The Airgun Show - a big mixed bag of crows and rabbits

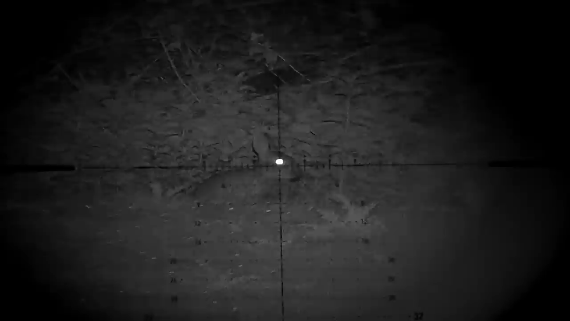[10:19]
Well, that was three, just from this little tree line here, all within about 20 yards of each other.
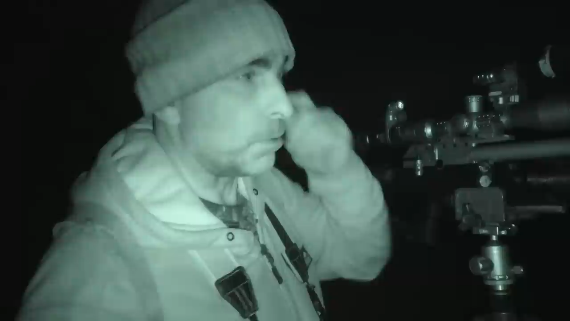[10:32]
I saw a couple just here as I walked up. I stopped on the tree just there to rest my back elbow on to give me a bit more extra support, and knocked those two over. And then another one poked his head up and just hopped out over there. I got that as well. So, yes, happy with that. It's only just a small field, so I was quite surprised actually they hung around after the first sort of couple of shots,
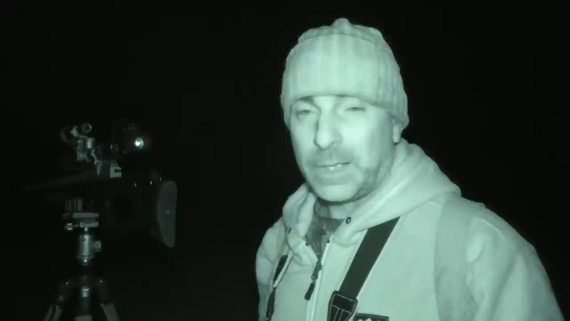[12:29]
But any fox that comes into the lambing field is just a recipe for disaster.
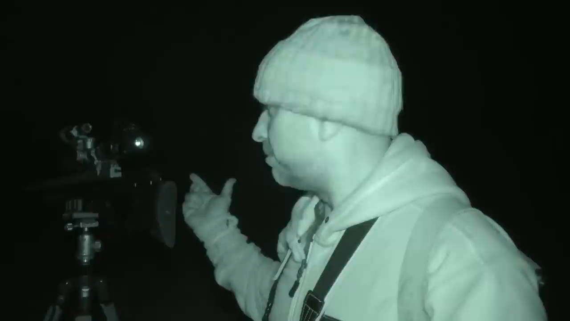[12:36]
So he came in, he was probably about 70 or 80 metres up the top there, which is a bit far even for a FOC air rifle.
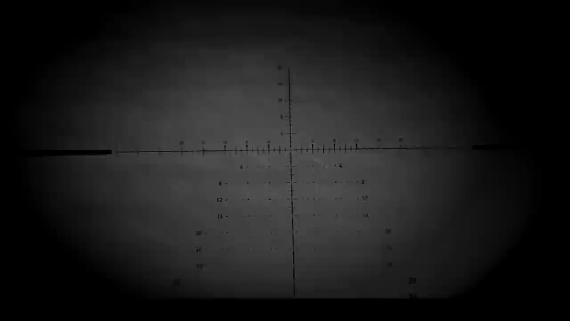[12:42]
So I gave it a squeak and he came trotting in lovely, and he came into 50 metres,
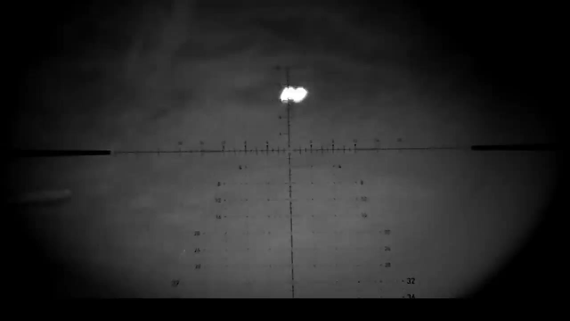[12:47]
or just a couple of metres over, and he just gave me a perfect opportunity.